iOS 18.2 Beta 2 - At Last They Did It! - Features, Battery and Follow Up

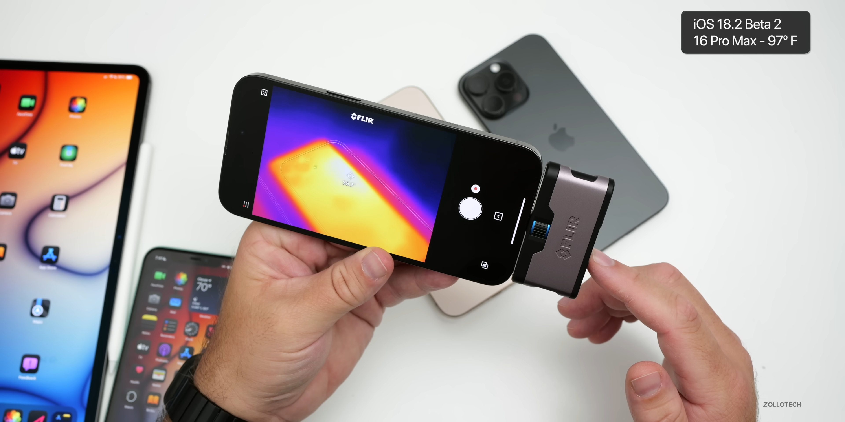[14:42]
35.7 or maybe even 36 degrees celsius on the 16 pro max running 18.1 at the hottest point we're at about 28.1 degrees celsius so overall 18.1 definitely seems to be handling heat better unless